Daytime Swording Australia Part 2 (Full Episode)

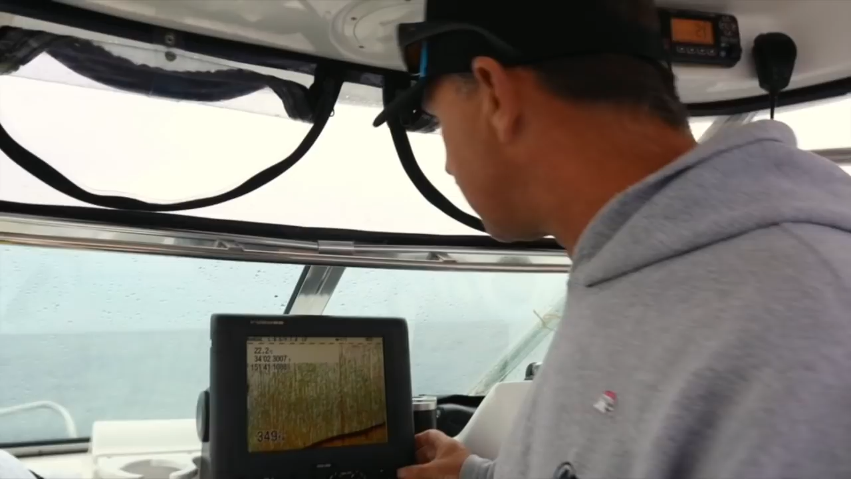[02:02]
Second thing we do is we go to menu, we go to TX, RX, and you go down to target echo.
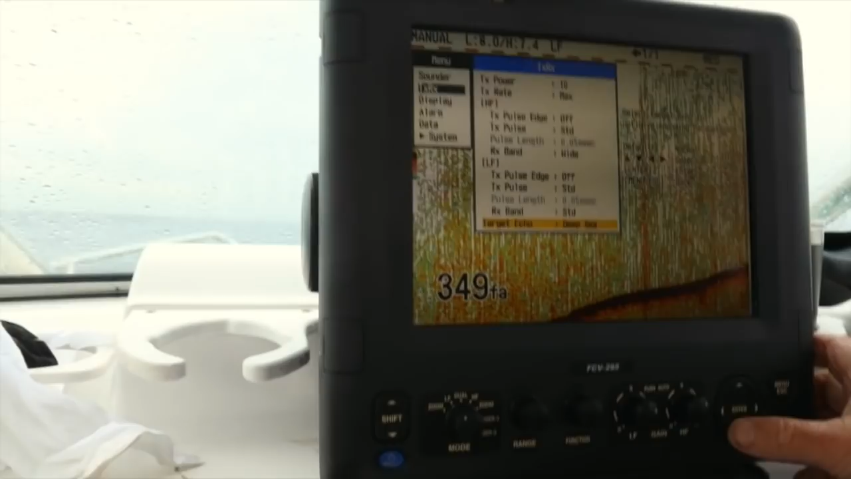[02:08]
On screen: depth 349 fa
And if we press enter on that, you've got normal, surface, squid, deep sea.
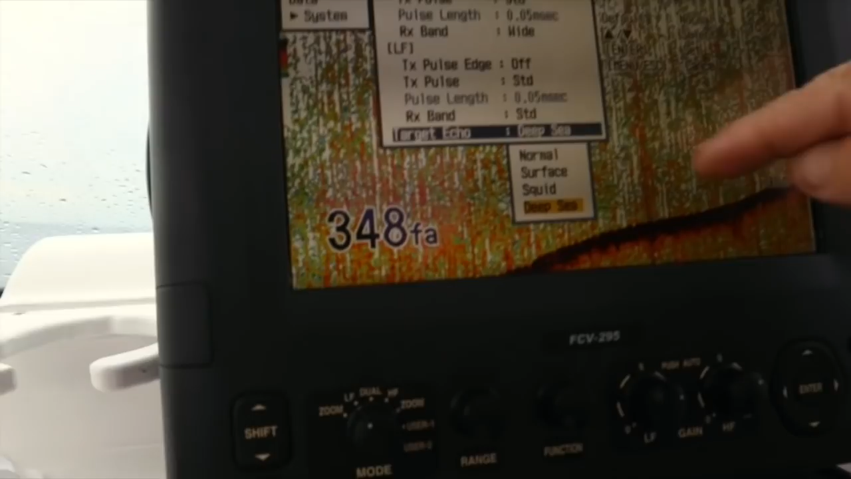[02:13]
On screen: depth 348 fa
We use deep sea because that'll give you the best picture down here.
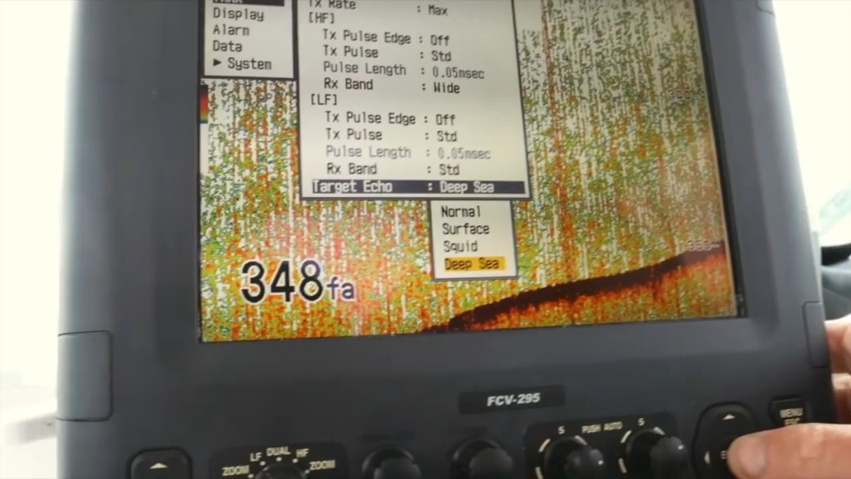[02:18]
On screen: depth 348 fa
The second thing we do that's really important
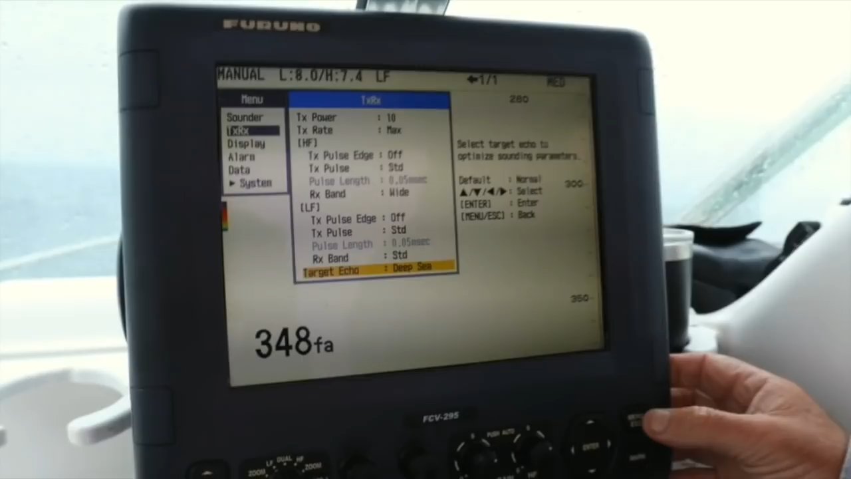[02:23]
On screen: depth 348 fa
is to go, come back out, against boat,
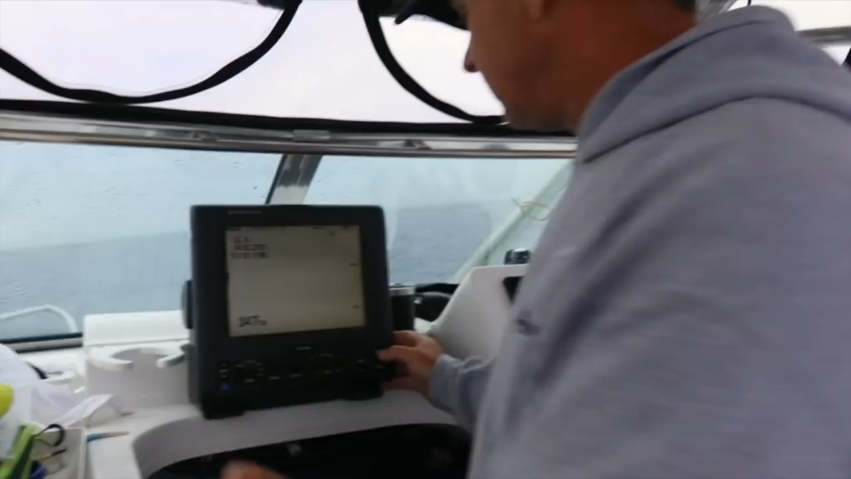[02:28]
is to go and you set up, so you want to see the bottom. So what we've got there, you can see it's 350 fathoms. I've got mine set in fathoms. I don't want to see the whole lot. So I go into shift. What we do is you go range, and we do it properly.
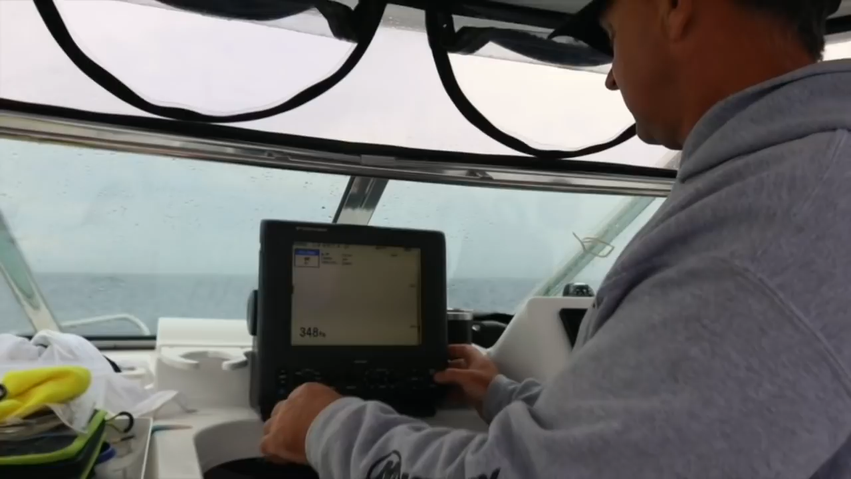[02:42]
You dial it up and down.
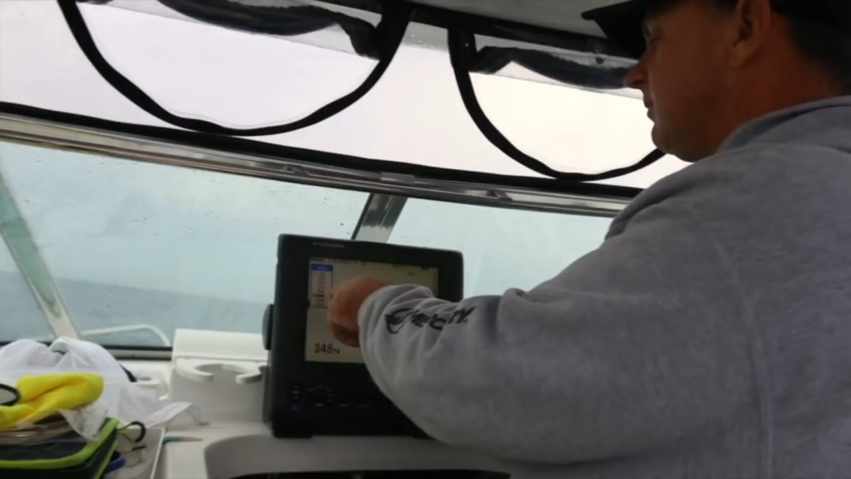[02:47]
So I'm sitting in 110 fathoms, but my shift has got that at 110 fathoms. So that's the whole lot.
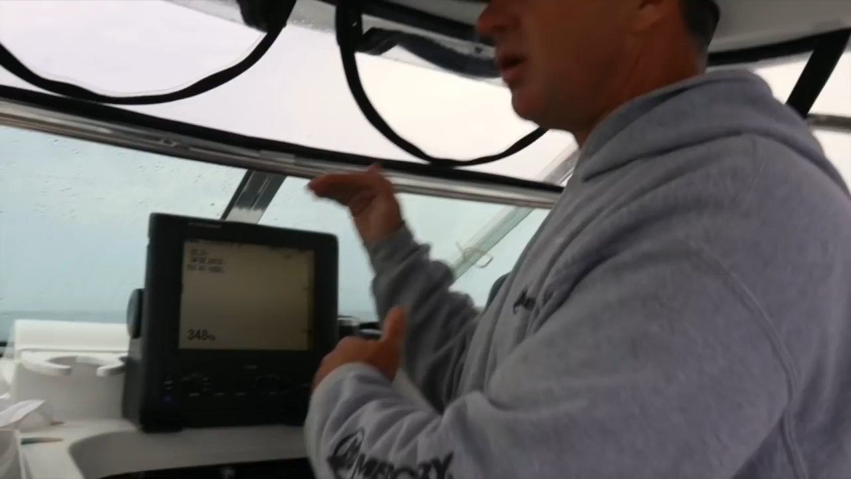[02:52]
And what I can do is I can move up and down the screen just by pushing the shift up and down, which means my 110 fathoms is up and down. So it's 200 meters.
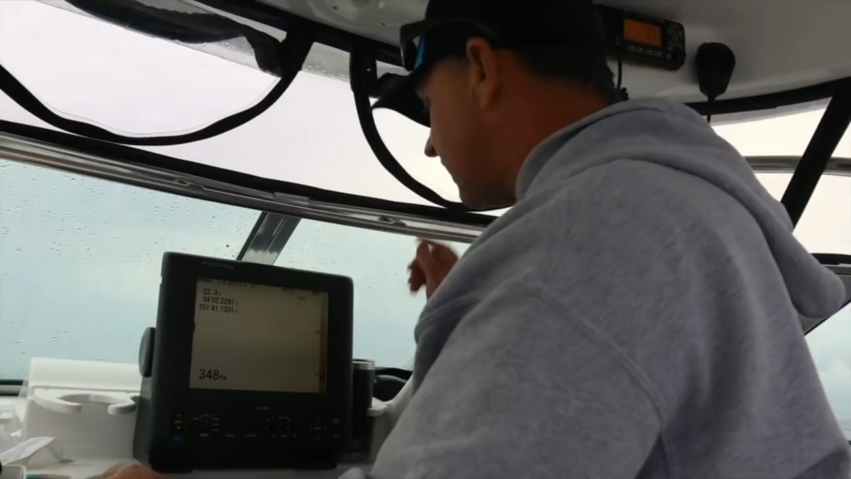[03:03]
So it can actually, if you want to see the bottom even better, so we go to menu, we go down to systems, we go to range, go to 110 fathoms,
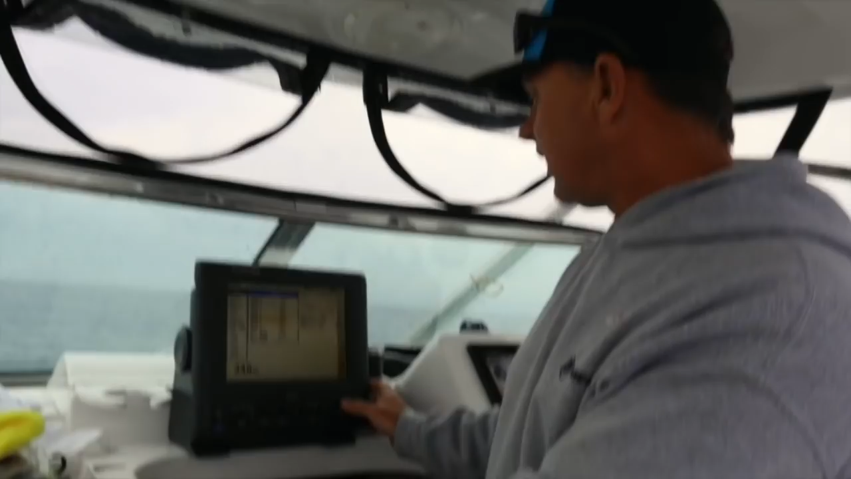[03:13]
and we're going to, let's bring it up to 80 fathoms. So that's about 150 meters we're going to view. So we're going to go to there.
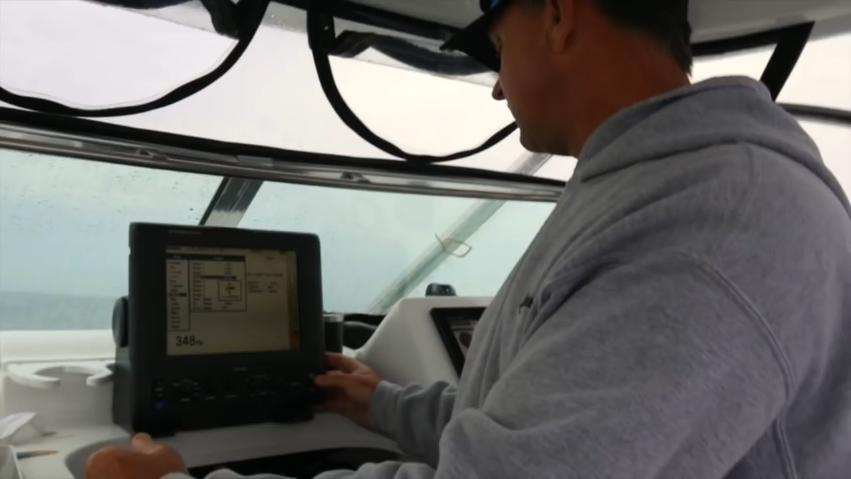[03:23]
Enter, and then it's escape, escape, escape, clear that.
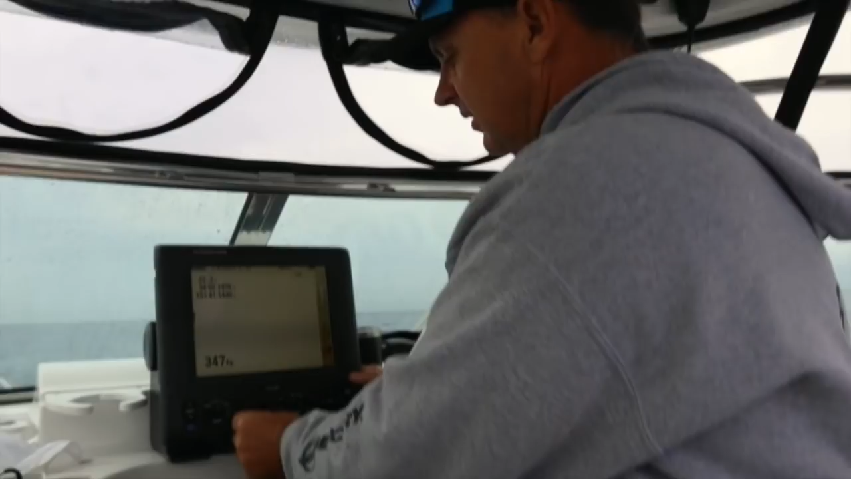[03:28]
Then we go to range, and we dial, turn it, there we go, to 90, we're gonna go to 80, radio.
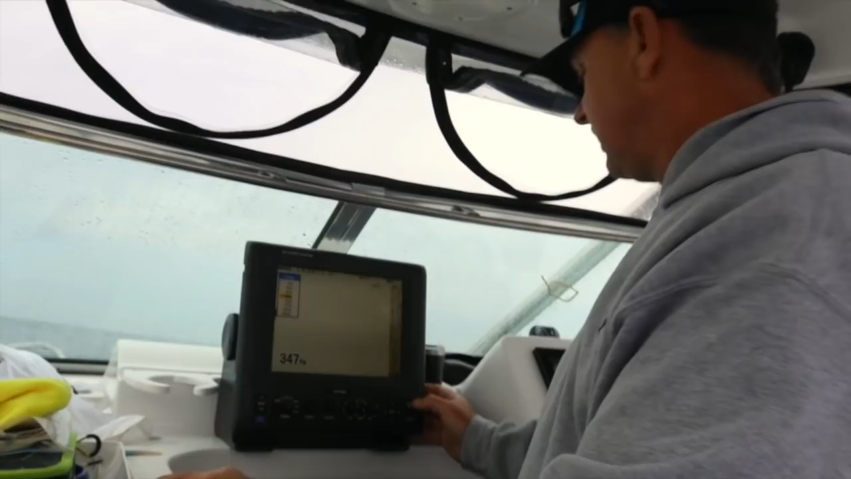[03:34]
And now, you can see instantly there, so enter on that. We're not getting the bottom, so we press the shift down, and you can see it rising up through the screen there.
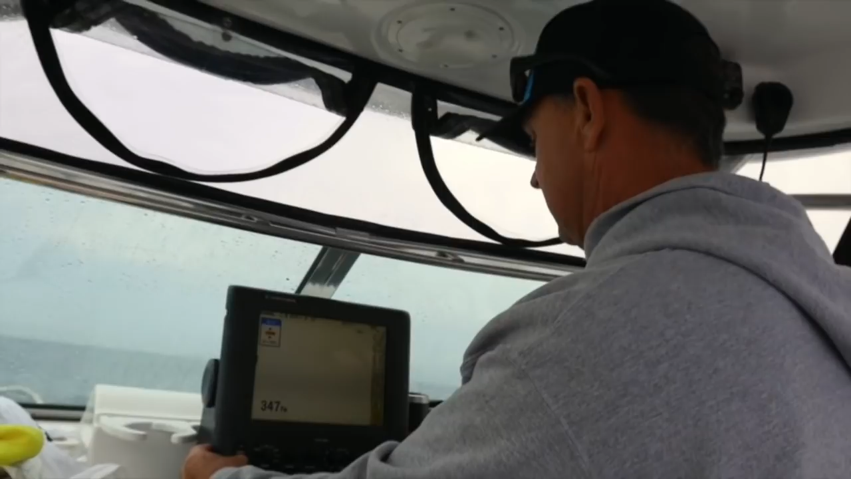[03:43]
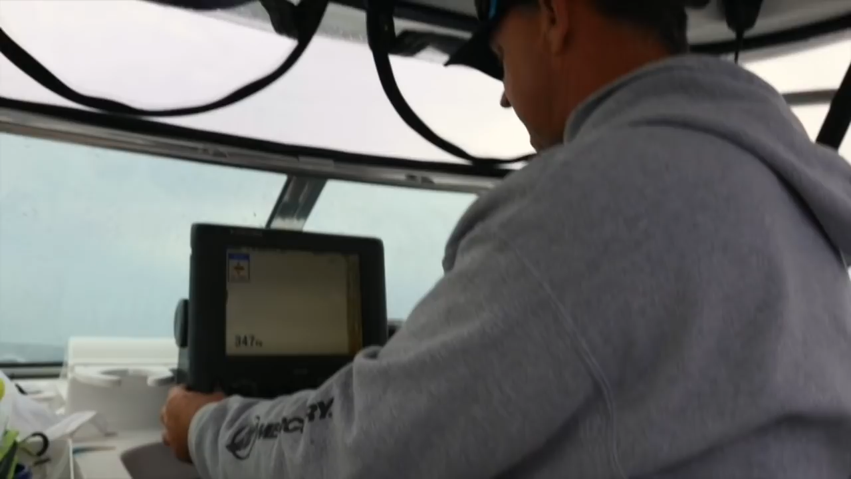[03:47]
Go to 270 and you should see the bottom. There you go, 270, it's, you can just start to see the bottom there.
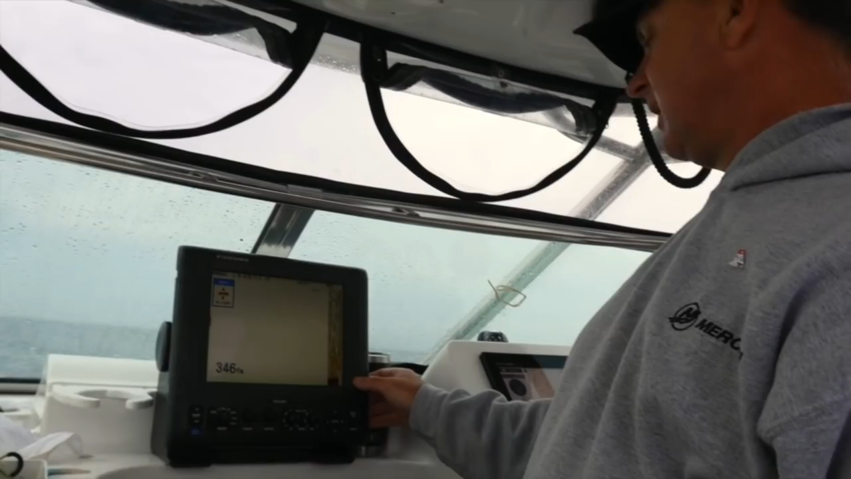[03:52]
So this is the important part. You use your shift, you pick the depth you want to view,
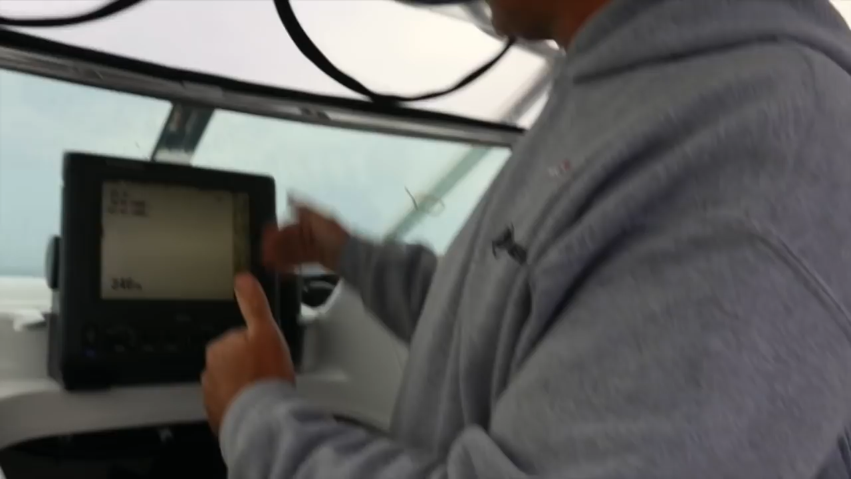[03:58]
which in this case is 80 fathoms, and then you just shift up and down so you can see it.